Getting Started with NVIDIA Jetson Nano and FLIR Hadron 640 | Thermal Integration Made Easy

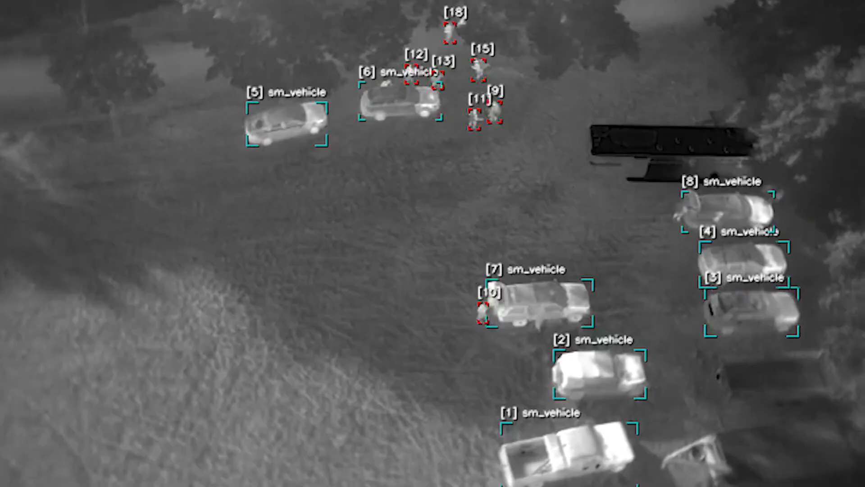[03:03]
and emerging AI-ready applications where battery life and runtime are mission critical. With its game-changing resolution, radiometric features,
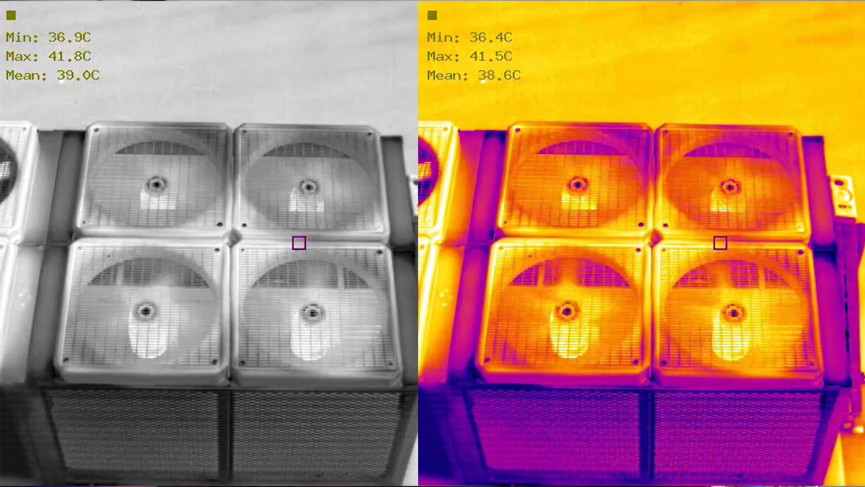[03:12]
and flexible output formats, the Hadron 640R provides you with an out-of-the-box platform for integrating Teledyne FLIR's thermal technology.